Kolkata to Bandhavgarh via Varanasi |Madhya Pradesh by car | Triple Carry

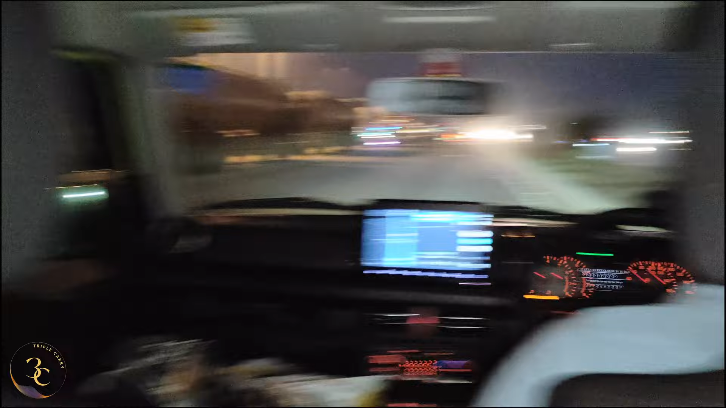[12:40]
आ गया हम लोग का नेक्स्ट टोल।
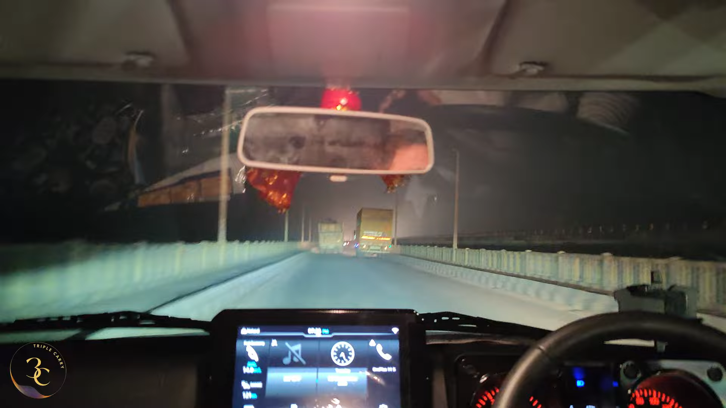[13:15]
धूल मिट्टी, मतलब बाहर थोड़ा लगा कि एक छोटा सा बायो ब्रेक ले लूं, इतना धूल मिट्टी, इट इज वेरी बैड।
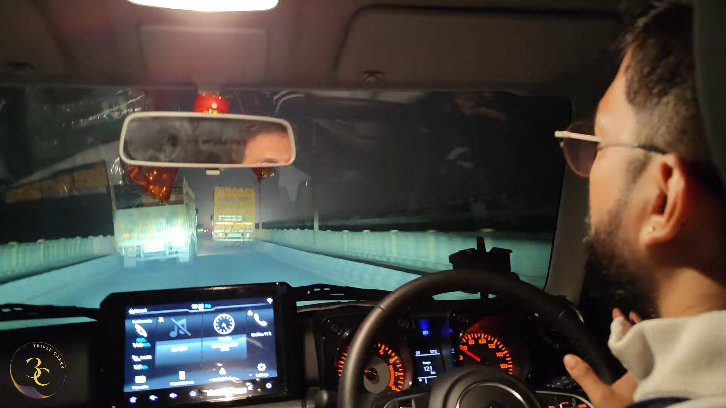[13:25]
टारमैक कंडीशन भी खराब है, लॉट्स ऑफ डाइवर्शंस, ट्रक, ट्रैफिक जैम, नेम इट, सब कुछ है। एंड इट इज लाइक 7:26, अब तक तो शायद पहुंच भी जाना चाहिए था बट वी आर स्टिल 1.5 hours अवे।
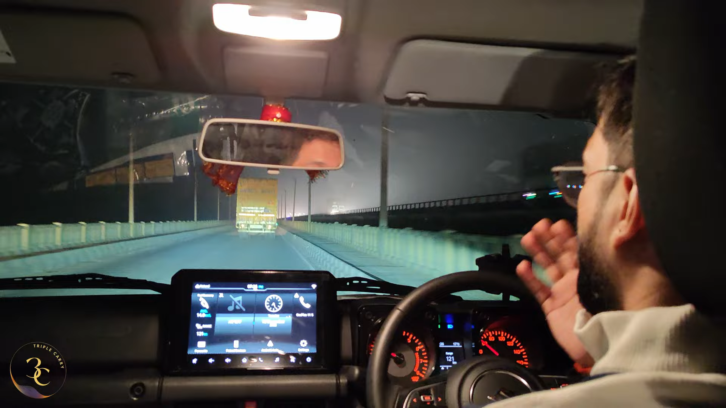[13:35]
आई डोंट नो व्हाई वी आर पेइंग टोल फॉर सच बैड क्वालिटी रोड।
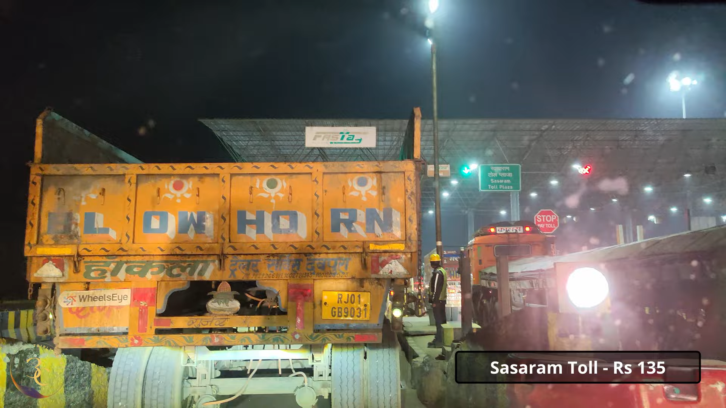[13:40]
सो दिस इज हसाराम टोल प्लाजा। पता नहीं अभी 100-150 rupees तो ऐसे ही ले लेगा ये लोग। थॉरली एंड अटरली डिसअपॉइंटेड रोड्स लेके।
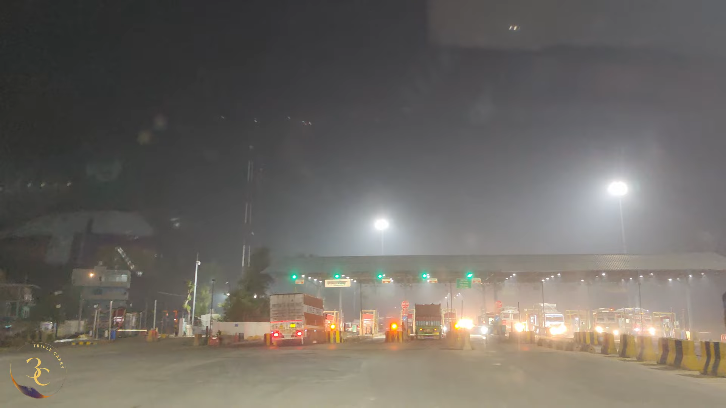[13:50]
एंड दिस इज द लास्ट टोल प्लाजा फॉर द डे होपफुली।
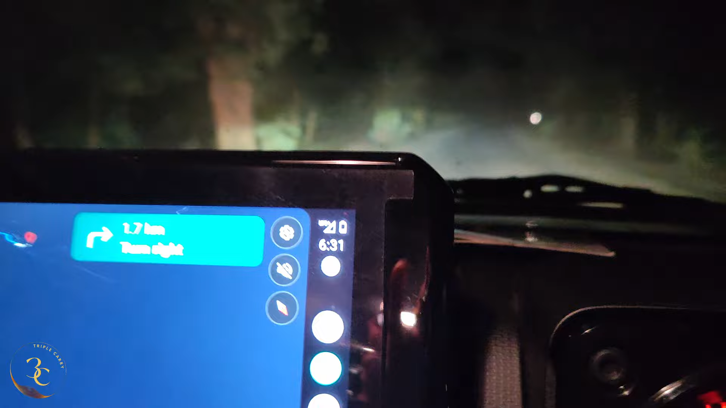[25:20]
Guys, it's 6:31 and guess what? We are inside Bandhavgarh.
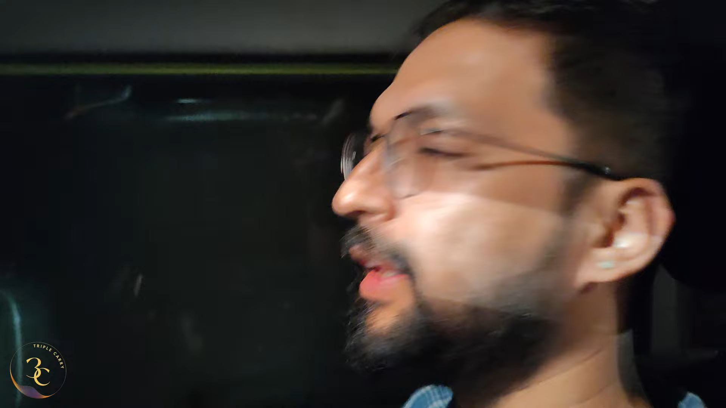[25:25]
Resort idhar se 2 km dur hai and I'm very excited.
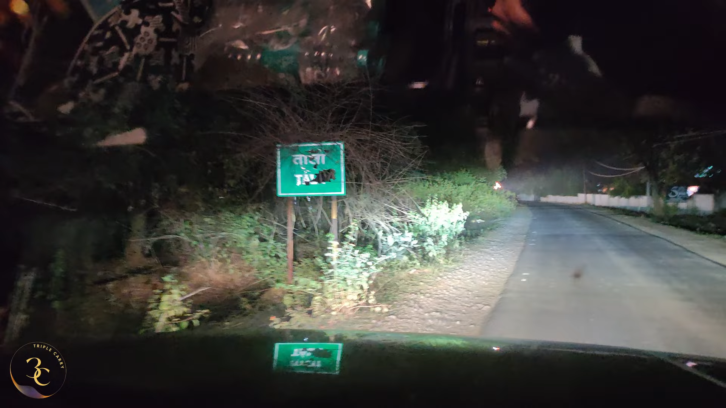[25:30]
ताला घुस गए हम लोग.
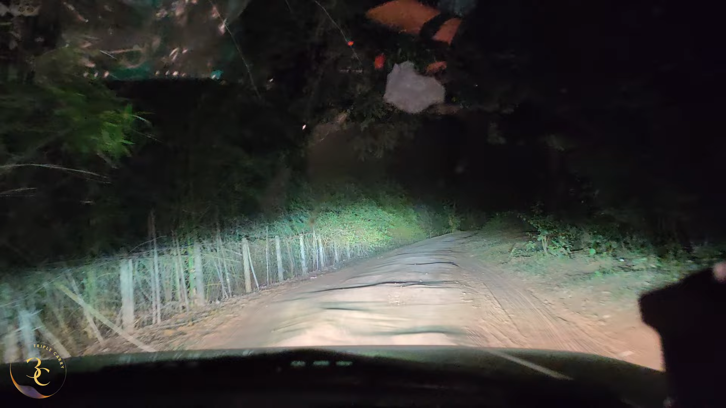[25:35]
The road leading to the resort, ये भी तो कुछ सफारी जैसा ही लग रहा है. And Anita, are you excited?